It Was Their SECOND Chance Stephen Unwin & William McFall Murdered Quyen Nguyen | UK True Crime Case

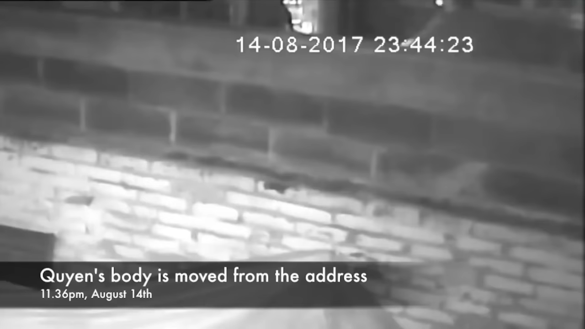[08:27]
Together they put Gwen in the back seat of her car and drove her to a track near some allotments,
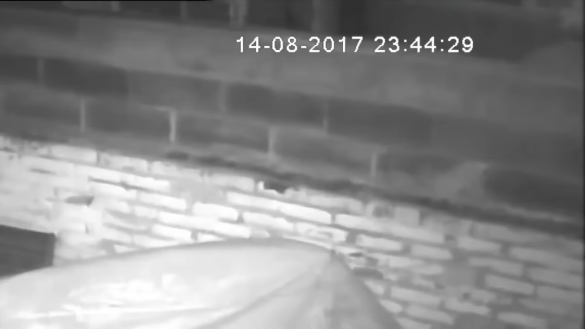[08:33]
which is on Success Road, so it's about one mile away from Stephen's house. When they arrived at the allotments, they set the car on fire with Gwen still in the back seat and then they left.
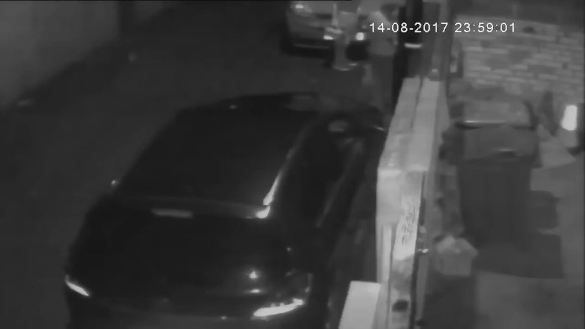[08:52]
She'd been so badly burnt that she had to be identified via dental records. We'll get into it in more detail later, but forensic evidence suggests that Gwen had taken at least one breath of smoke while in the car. She was still alive up until that moment.
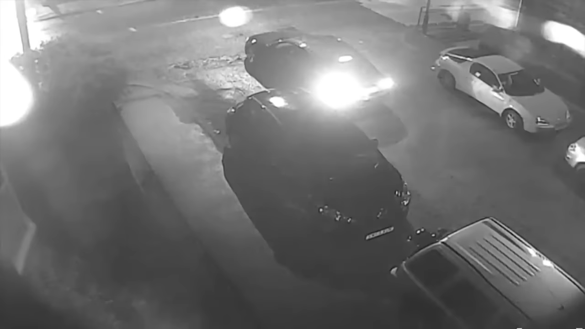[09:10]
In the meantime, Stephen and William calmly walked back to Stephen's house. Less than five minutes later, they got into Stephen's car and drove to his shop two and a half miles away.